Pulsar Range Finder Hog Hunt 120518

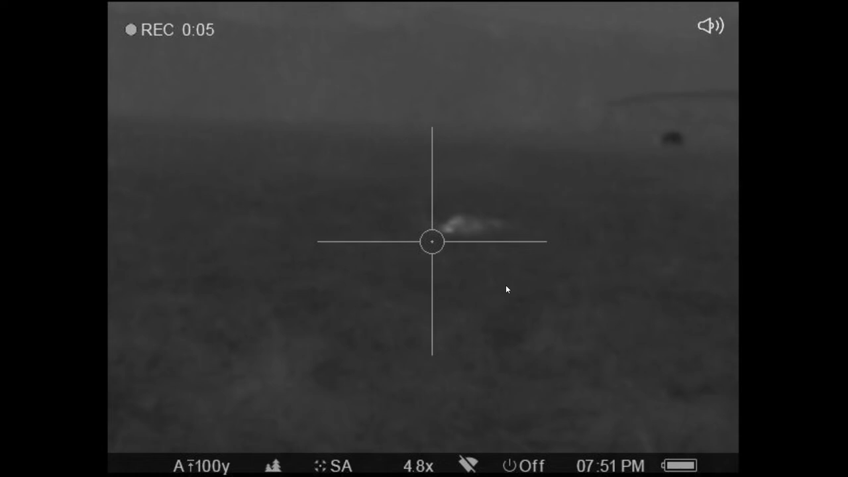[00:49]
I think this was a night before. 2 shots, 2 hits. I mean, you can hear them things hit. Trussell puts him down. And he hadn't got him.
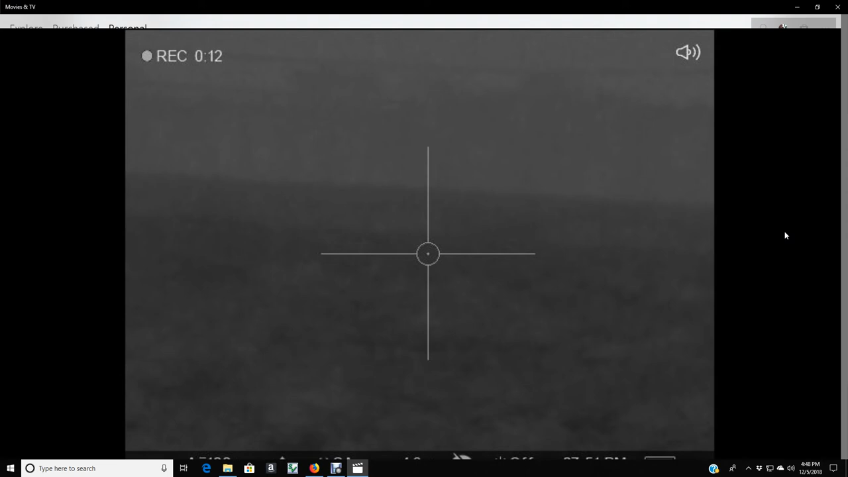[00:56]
Well, the problem with that is that sometimes they don't stay down.
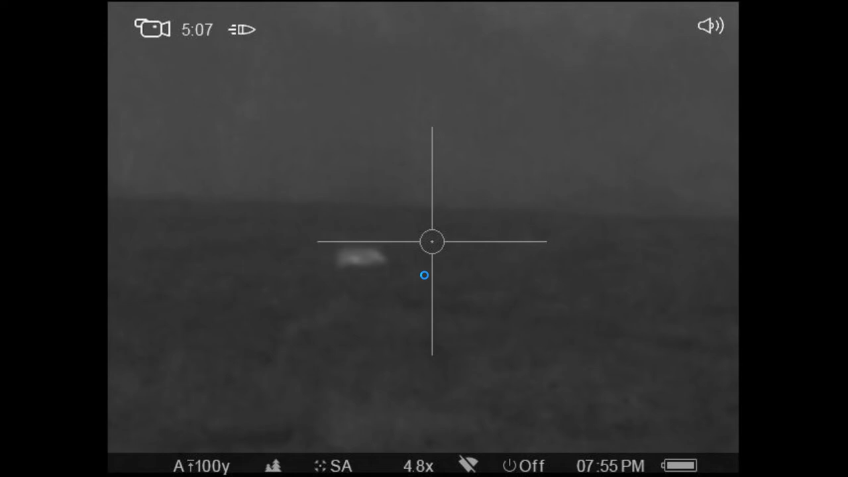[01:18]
See, that's a different hog. Not the same hog, but you see, I got him on the run. Here lately, it seemed like I can't hit the darn things when they're standing still. I don't know what the deal is, but anyhow, let's see what this one is. Somebody's
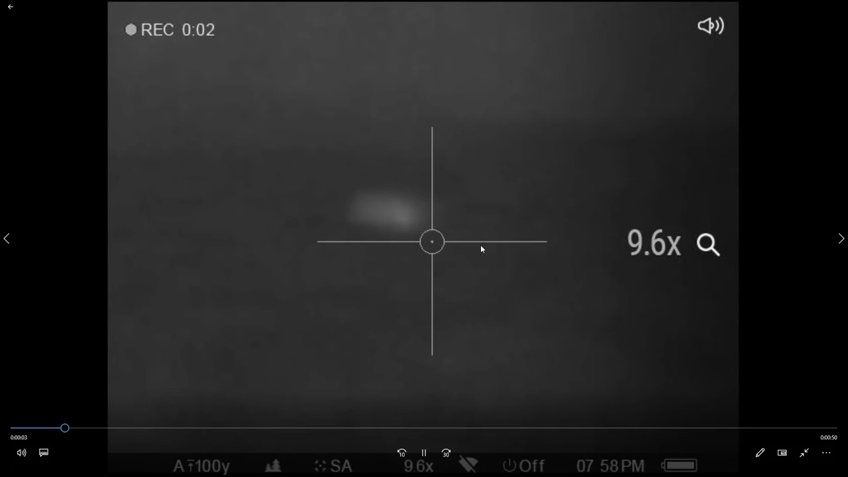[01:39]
on. Oh, this is our zigzagging hog. I don't know who's been out teaching these hogs how to run, but I want you to look close at this. This sucker here is something else. I missed. Everybody else missed.
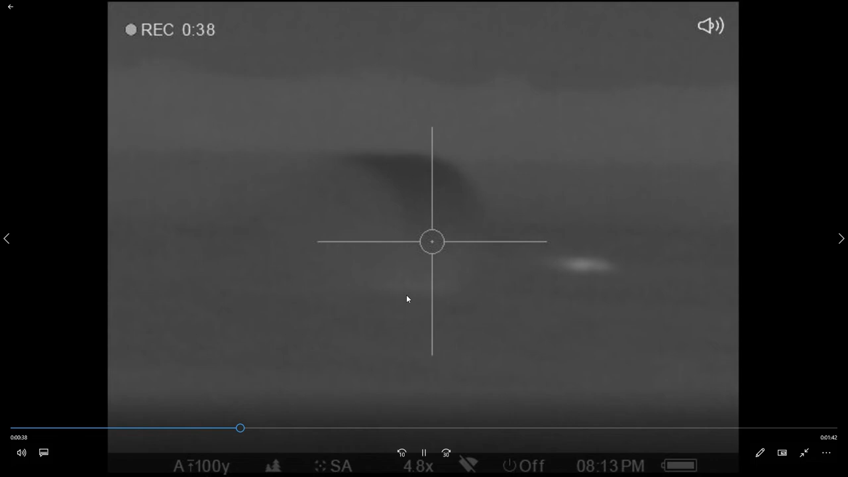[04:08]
that would have been embarrassing because the landowner is standing right behind us. Had we not got that one, we'd have had a hard time living that one down.
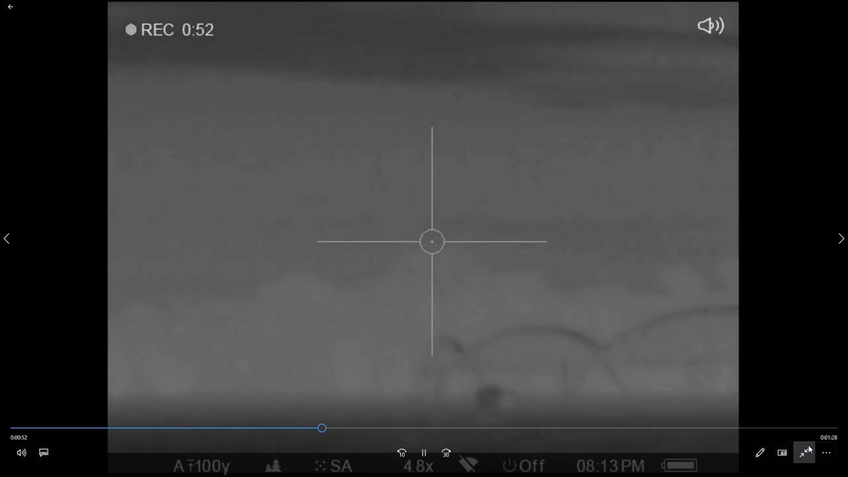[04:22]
But anyhow, hit him on the run. These hogs are tough, tough.
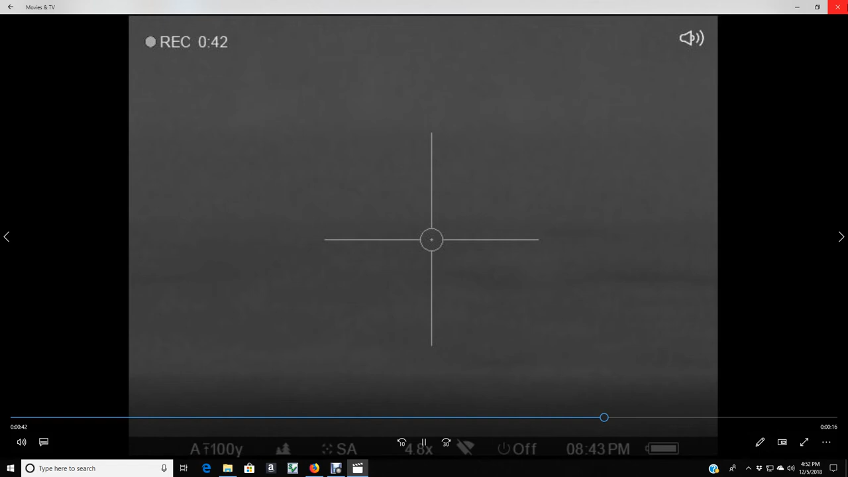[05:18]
So I shot over him. And I think that's it for that. Dang it, I lost that hog. We're going to have a place that I'm going to pause you and show you.
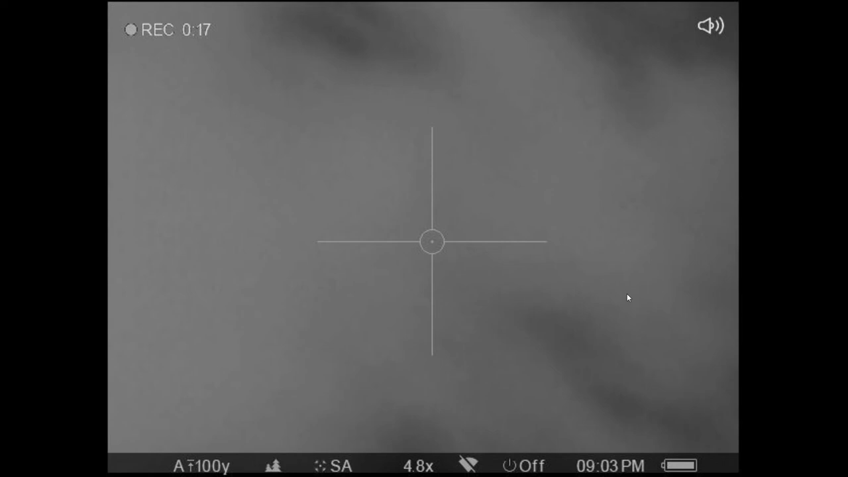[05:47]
I hate to see an animal suffer, but sometimes these hogs laying on the ground squealing to high heaven, if there's another one around, a lot of times they'll come to them.
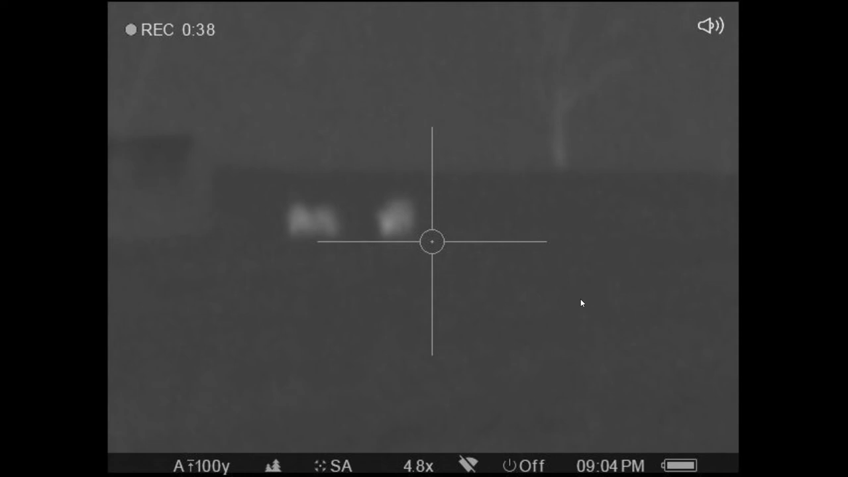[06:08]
.4 power. We're sneaking up. We're not too stealthy. I'm 260. Russell's 325. We're walking in a cut hay field,
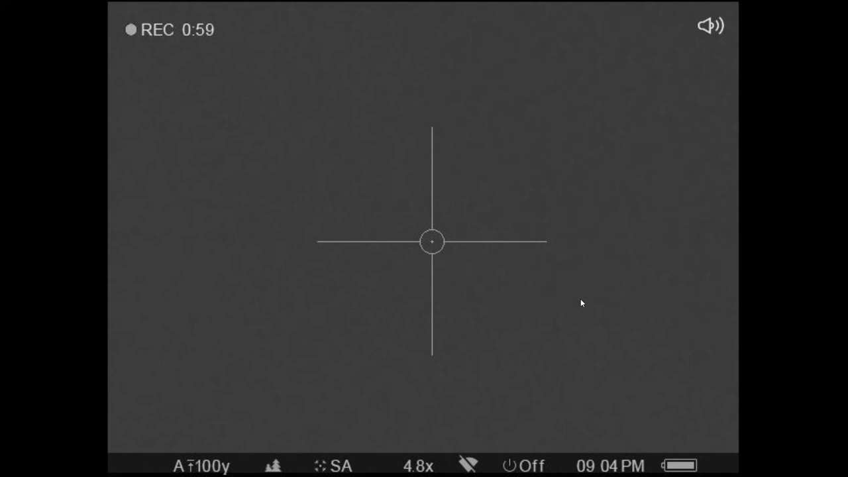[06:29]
so the only thing saving us right now is all that wind there. We're lucky the wind was pretty good this night. That's been killing us here lately. I did not realize, I griped at Trussell, how come he didn't shoot his right-hand hog? I did not realize he couldn't see it.
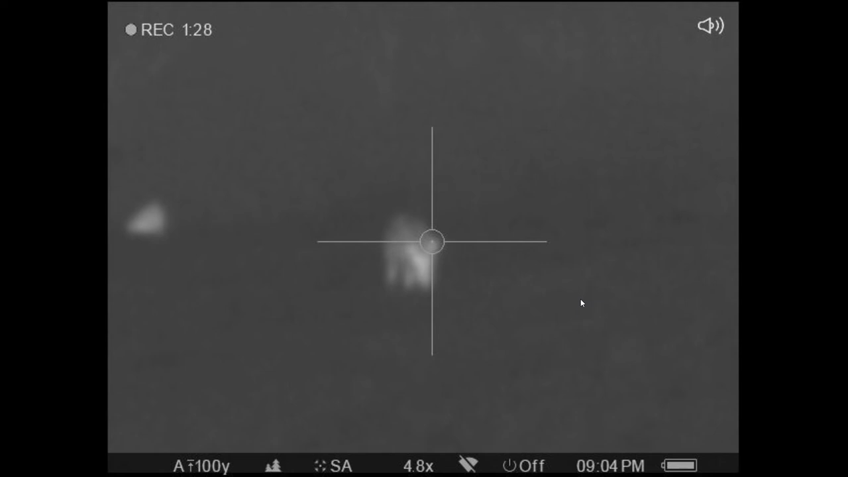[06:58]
He had a little edge of grass come out.
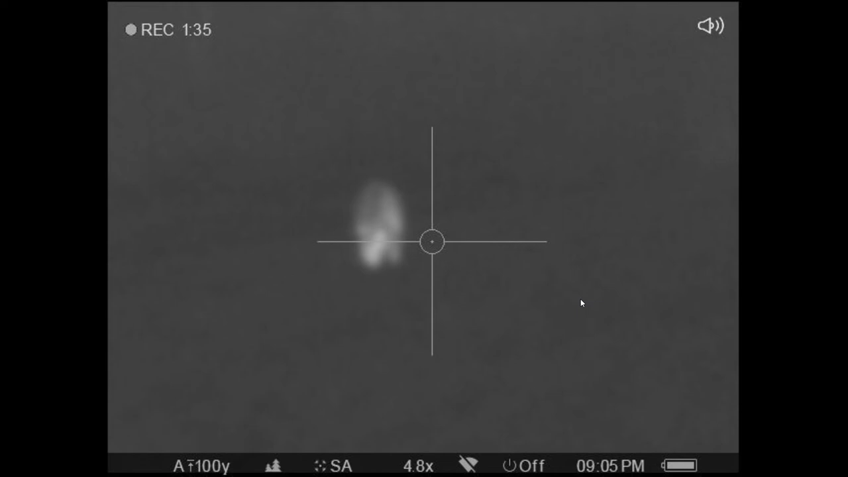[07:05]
Yeah. Hit my hog. Oh, shit. Then I shot the hay bale. And the hog got away.
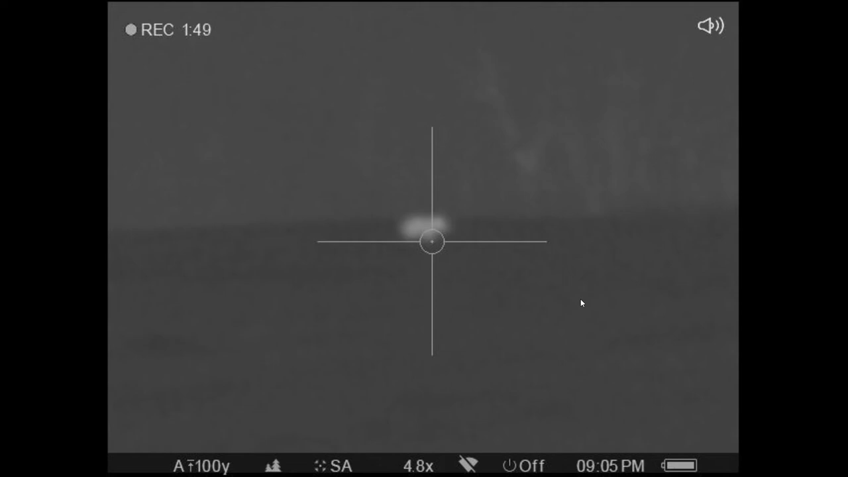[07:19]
I think I shot over or under that one. All I know is he wasn't hit. He was a little bit too far, I think.
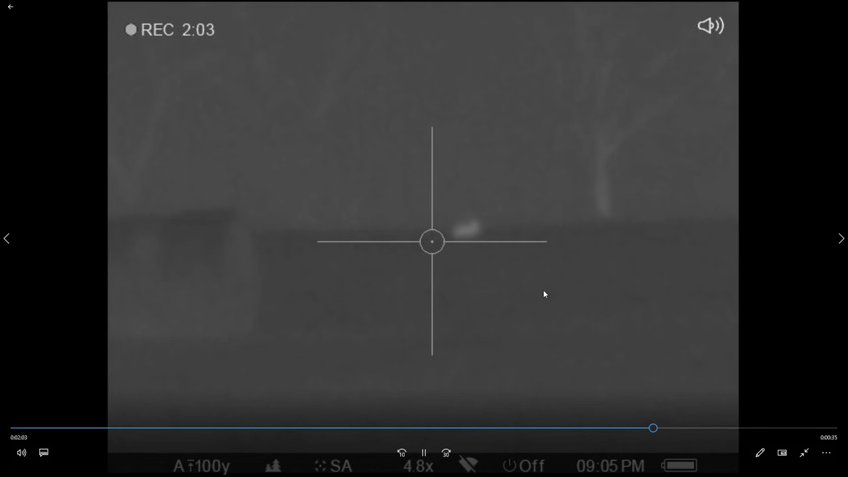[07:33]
Trussell didn't get him either. Anyhow, it ain't.
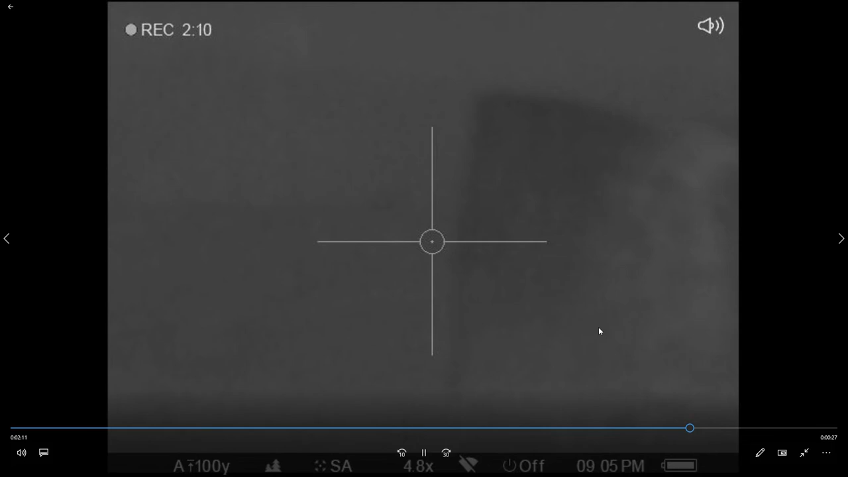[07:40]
We did not recover a hog. They all made it into the big grass. Didn't get nothing out of that. We went and looked, too.